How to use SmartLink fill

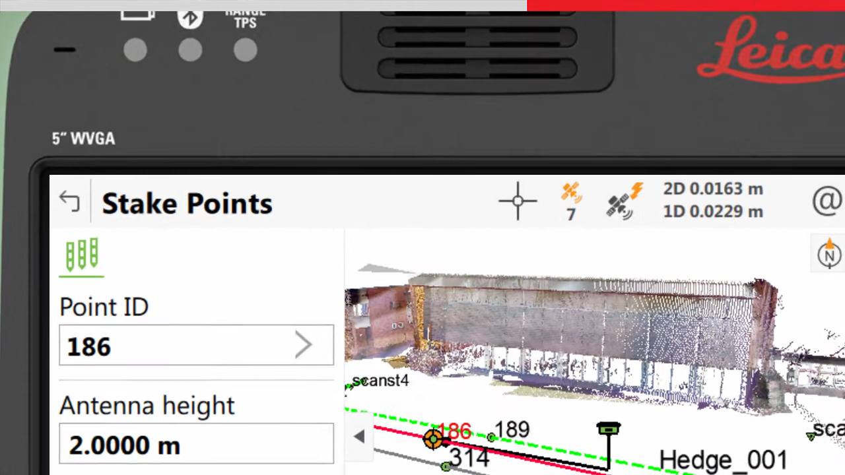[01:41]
as indicated by the icon. The RTK fixed position will be predicted for 15 seconds. After this, SmartLink Fill becomes active, and you will see the XRTK position icon. A positional coordinate quality of around 3cm will be maintained for up to 10 minutes.
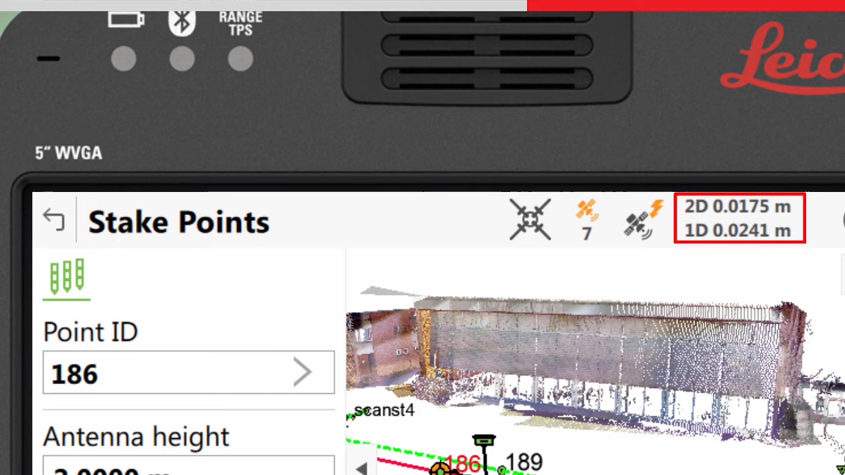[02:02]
As soon as the RTK data link becomes available again, the sensor will automatically switch back to use this, and return to an RTK fixed position.
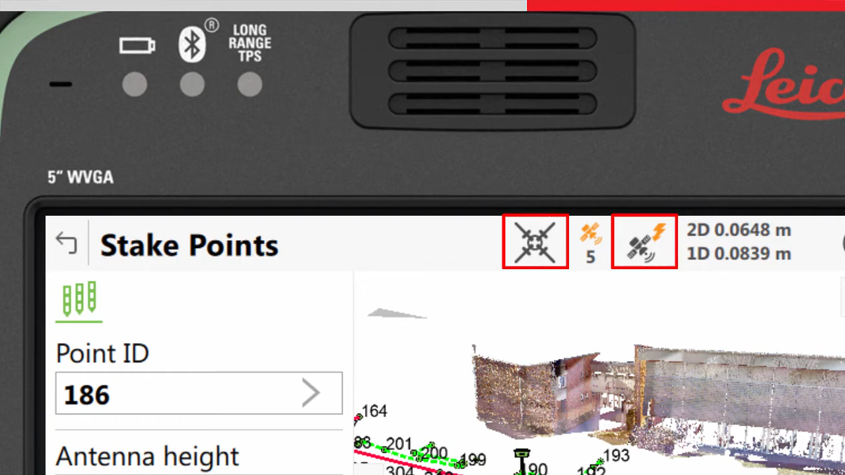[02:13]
Please note that the sensor needs to track the augmentation satellite for at least 3 minutes prior to losing the RTK data link, in order to make use of the correction data.